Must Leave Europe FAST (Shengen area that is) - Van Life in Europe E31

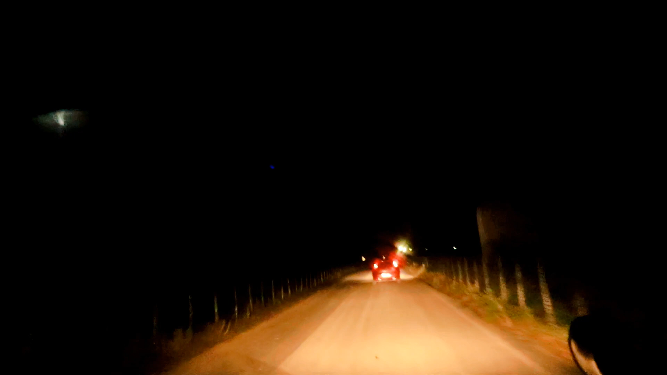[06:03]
and they are gonna lead to the highway, and yeah, that's what we are doing it. Ah, so you have to go on this date.